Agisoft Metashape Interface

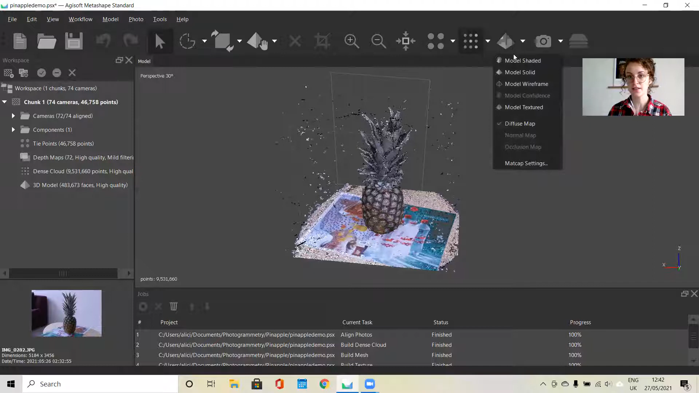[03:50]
You have different options for viewing that. You can see a shaded mesh with some of the texture information. Solid mesh.
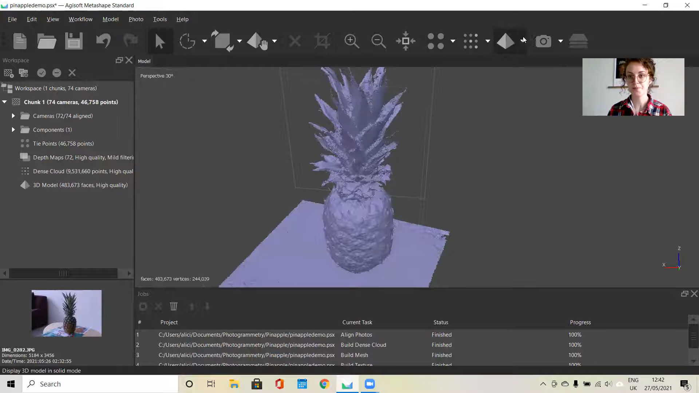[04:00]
And the wireframe. And then you can also view your textured model.
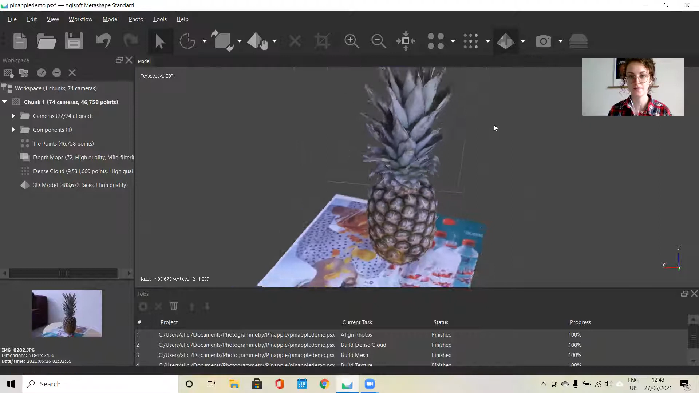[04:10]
And the last thing I want to show you is when you are first starting your workflow and you have your sparse point cloud created,
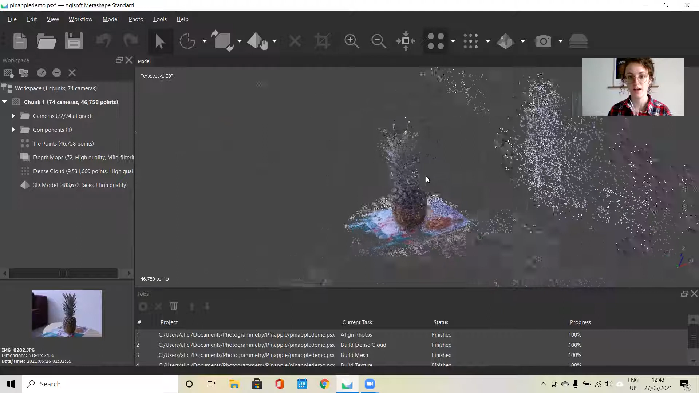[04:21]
you can also see the cameras that make up the point cloud. So you can see exactly the image sequence that you created. And if you go into your camera, if you just click on the different images, you can see which ones appear in the sequence.
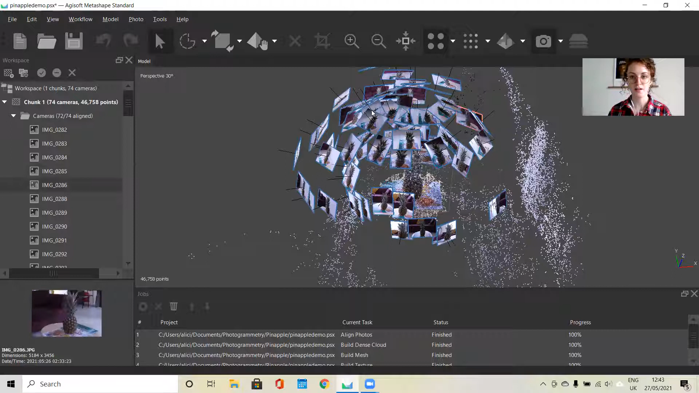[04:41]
And in this view, I can see the individual photos, but I don't have to do that.